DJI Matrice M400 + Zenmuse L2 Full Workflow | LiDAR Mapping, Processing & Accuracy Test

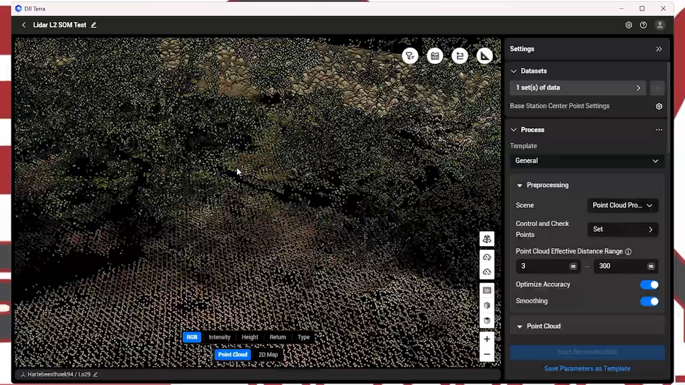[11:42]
Underneath this tree, you can see there's the ground.
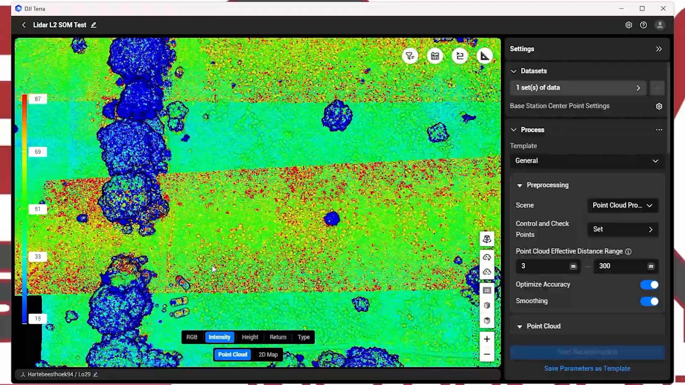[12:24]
And again, just go through it with different views.
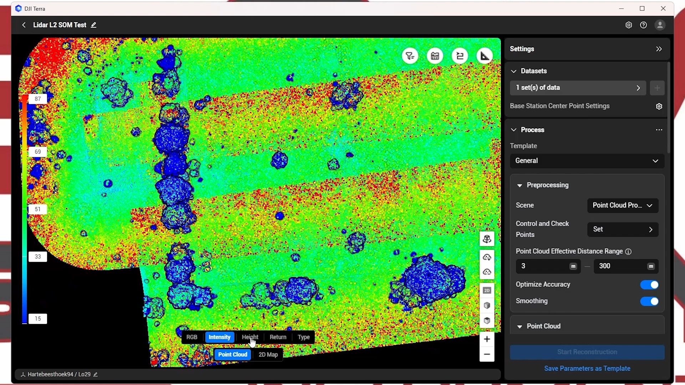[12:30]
Then you get your height map.
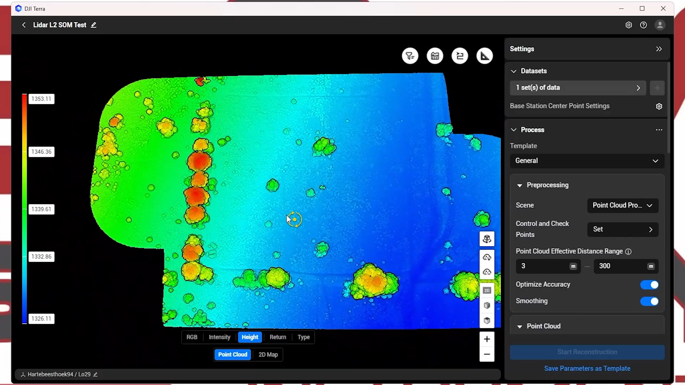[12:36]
And this is your actual return data.
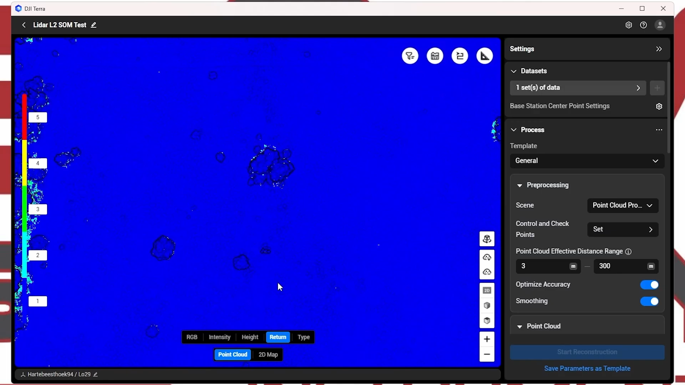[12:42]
So currently we can see that there is only one return on the blue. And then here is where the magic happens. Over here you can actually see the different returns. So you can see light blue, you can see red, you can see yellow.
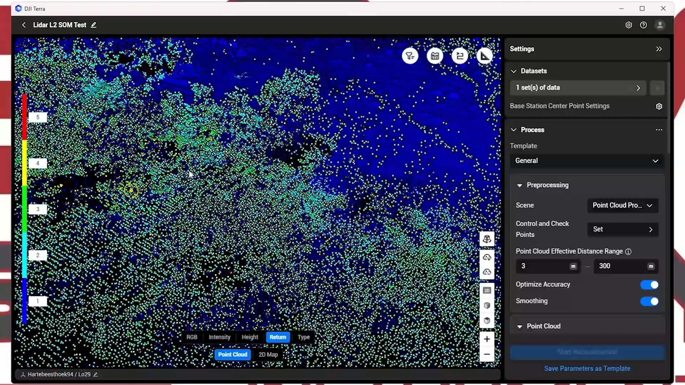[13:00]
That allows you to get through ground data.
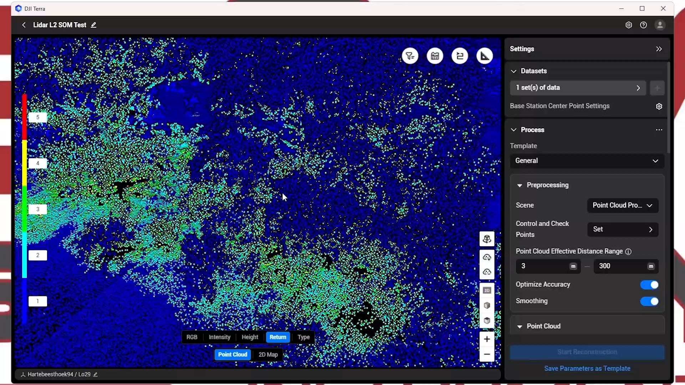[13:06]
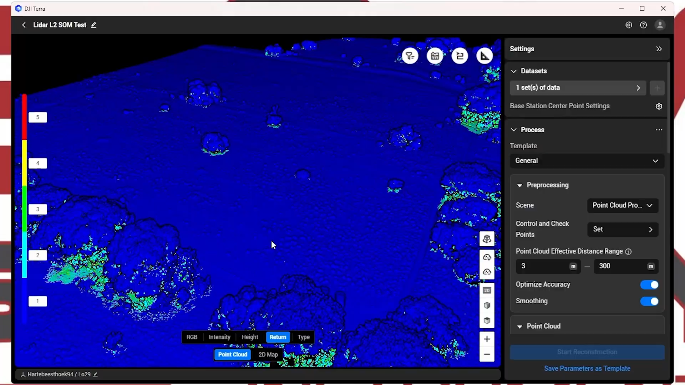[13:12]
So from the top you wouldn't think that there was a reason why you could have used LiDAR.